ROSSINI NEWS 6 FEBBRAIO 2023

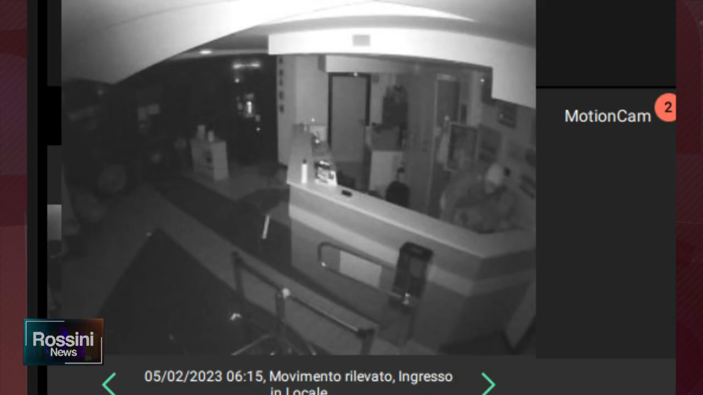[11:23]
Un'altra notizia di cronaca arriva invece da Pesaro dove ieri è stato sventato un tentativo di furto alla palestra Athletic Club di Via Respighi a Pesaro quando all'alba un uomo ha fatto scattare l'allarme installato dall'azienda Vigilar all'ingresso del locale. Un'incursione senza bottino perché il ladro spaventato dalle sirene dell'allarme è fuggito all'istante. Gli operatori della Vigilar verificando le immagini in tempo reale hanno allertato la polizia che è intervenuta in pochi minuti.